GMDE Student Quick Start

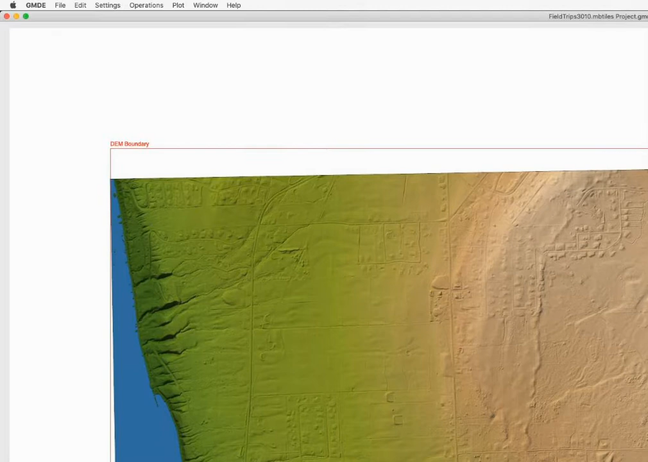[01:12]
Now GMDE automatically expands to fill the whole screen and I'm not actually recording the whole screen. So you can certainly resize the window by grabbing the lower left or lower right corner and resizing the screen so it just fits the area that you have available.
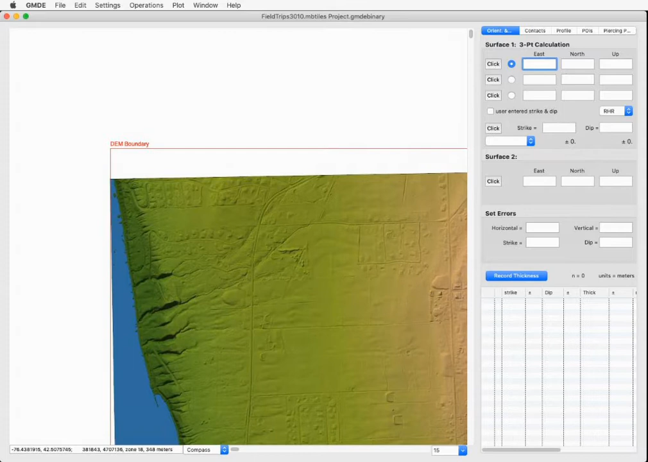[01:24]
You can navigate around the map by dragging the scroll bars
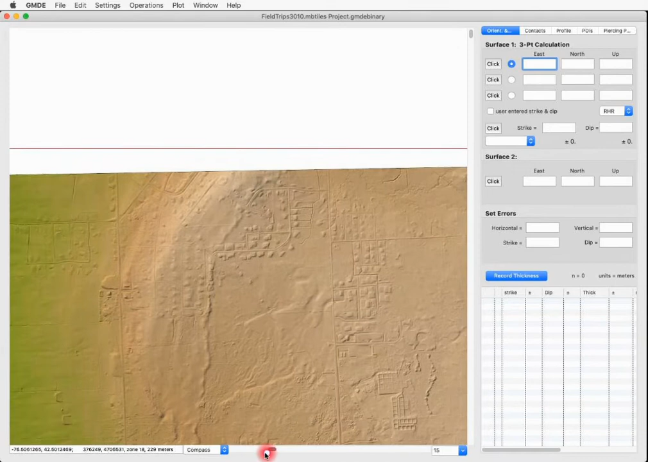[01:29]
or using the scroll wheel on the mouse, but you can also navigate by going to the Windows menu and choosing Overview.
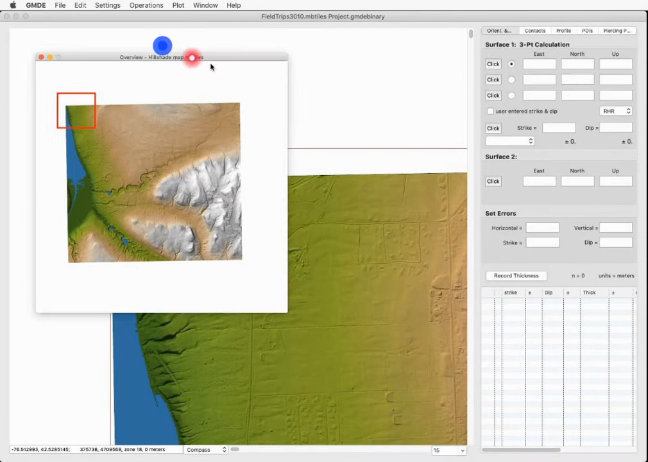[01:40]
This gives you a little picture of the entire map and the red box shows you the area currently covered. And you can drag that red box around the screen
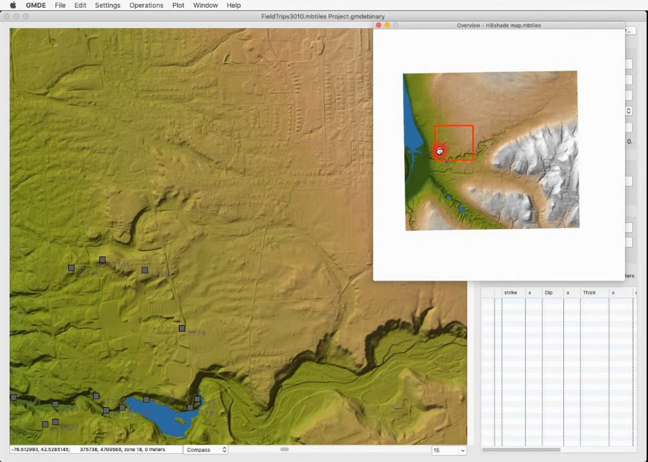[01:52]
until it shows you the area that you want. We can also change the scale of the map by using this combo box down here in the lower right corner. Because this file is an MB tiles file, the scale is defined as zoom levels, where level one would show the entire earth and level 18 has a resolution of less than one pixel per meter, excuse me, less than one meter per pixel.
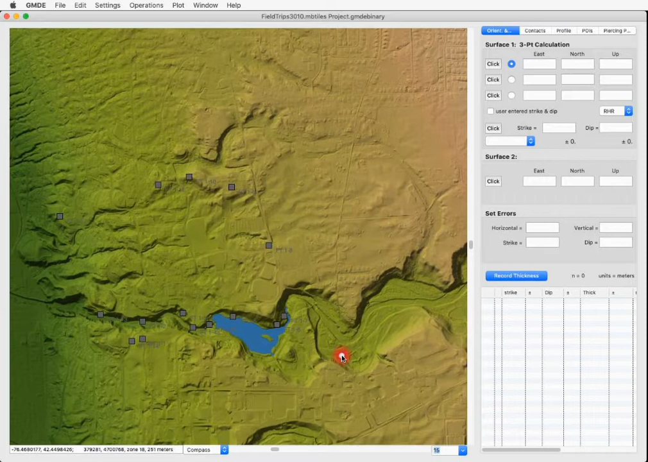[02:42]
but you can set that either with the combo box or by right clicking in the map, choosing zoom level and then setting the zoom level here. For this exercise, you can see there are some points of interest, these gray triangles. You can select one by just simply clicking on it. It gets a yellow halo around it and because these are points of interest, the points of interest tab in the data section of the screen has automatically been selected and you can see the details of that point of interest. The person who made this file did not choose a particularly useful color to make these points of interest stand out.
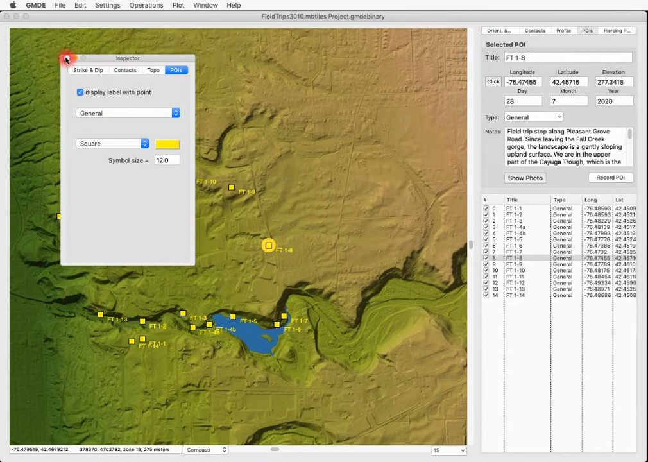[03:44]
So we can just change the color by clicking this color rectangle and choose a color which is much more likely to show up well, like bright yellow. There we go. Now that's better. All right.
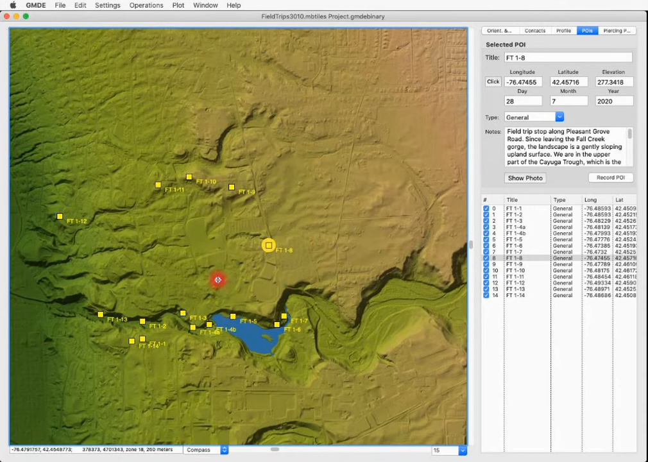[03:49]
Now let's set a new POI and add a photo to it. Our new POI is going to go right in here. And so I'm going to zoom to level 16 or
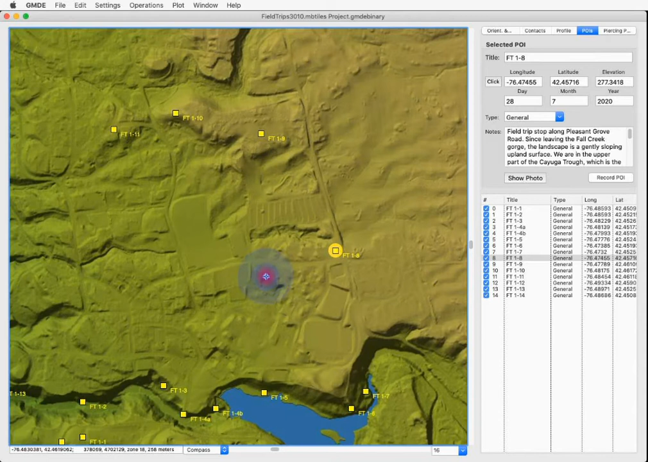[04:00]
maybe 17 so I can zoom right to this point. The photo I'm going to add was taken right at this point here. Now make sure, first of all, that no POIs are already selected.
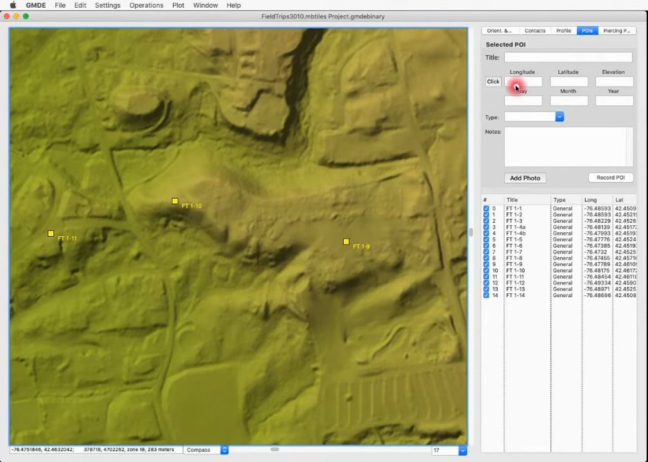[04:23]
And then we're going to click this button here and then click on the map where we want the new POI to be. Right there. Automatically fills in the latitude and longitude and elevation and the date and time. This is going to be a picture of a beautiful path in woods. And it's going to be type photograph.
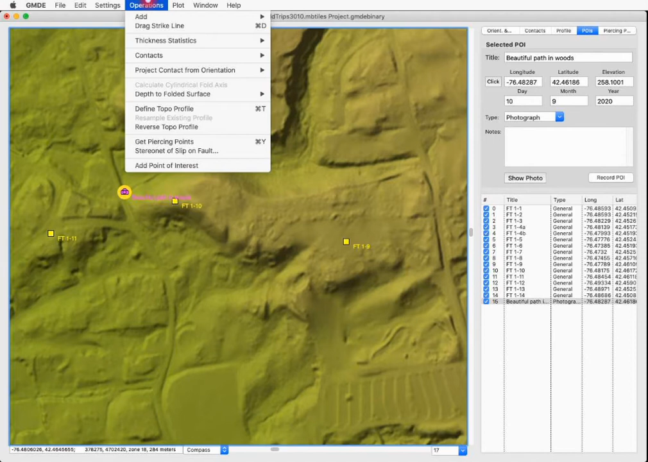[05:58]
We do that by going to the operations menu, contacts and draw new. I click to set the first first point and then I can click and
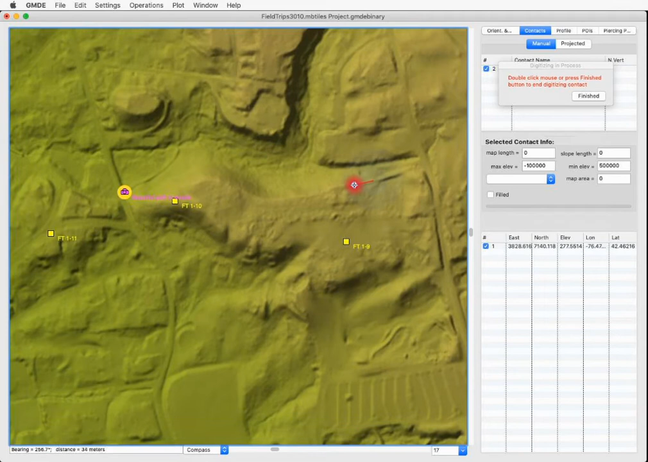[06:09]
where I want additional points in the polygon that defines the contact to be and I give it a name,
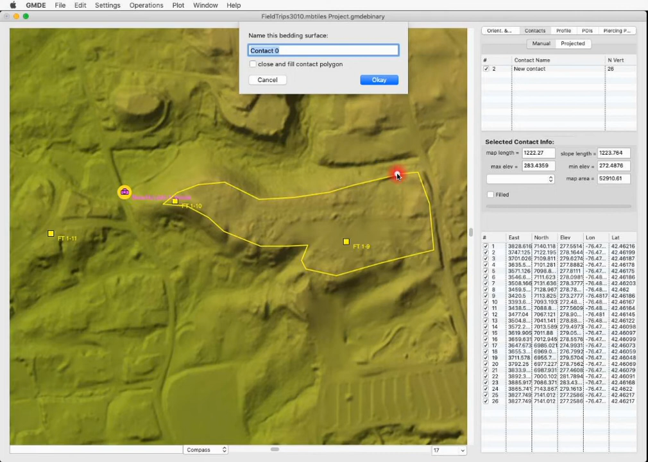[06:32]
maybe delta surface. And let's make it a closed or a filled polygon and click OK.
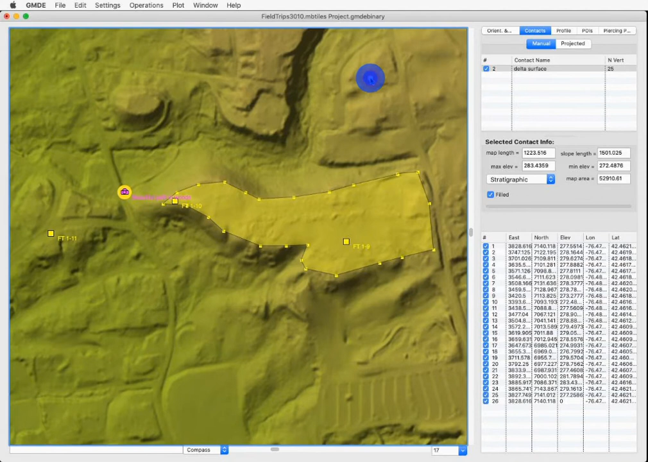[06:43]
And there is our polygon. Now, the last thing I want to do very quickly to show you is to draw a quick topo cross section across this contact that I've just drawn. So we go to operations, define topo profile and we're going to start here. My topo profile can have as many points as I want.
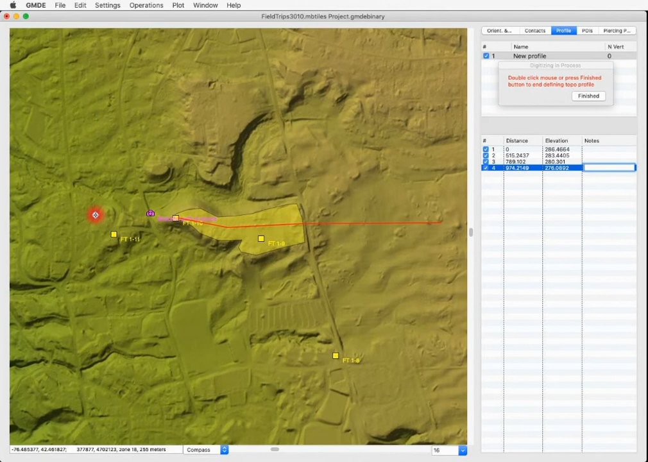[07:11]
I'm going to make it relatively straight and you'll see why in a minute. Double click to finish drawing the topo profile. Let's give it some creative name like AA' and click OK.
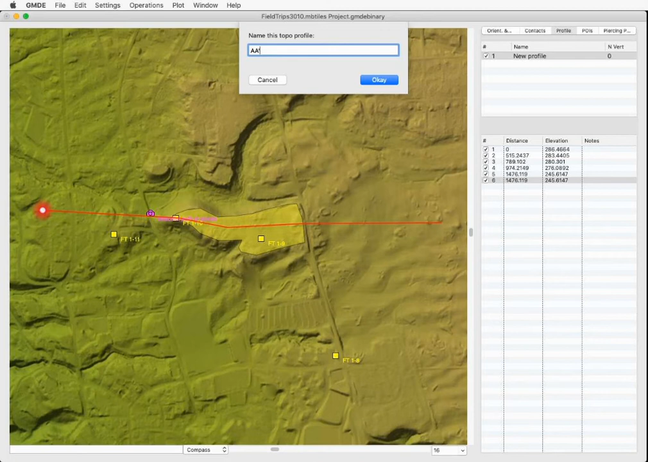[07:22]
And there it is. And it's been resampled. Now I want to show that topo profile.
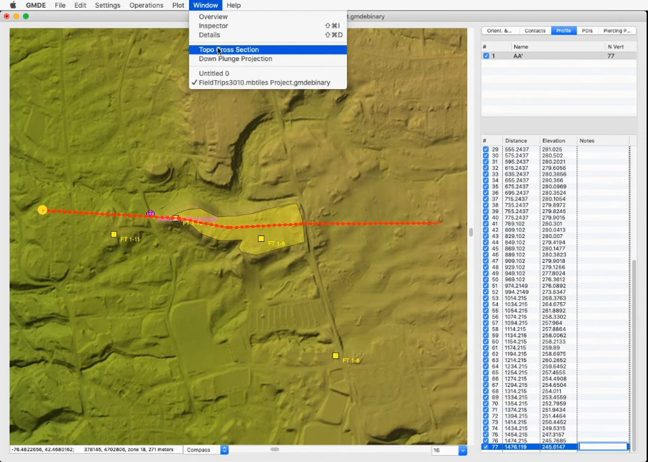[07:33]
I could choose topo cross section and show it, but I'm going to plot this profile right on the map. And for that, I go to the plot menu and choose topo section on map.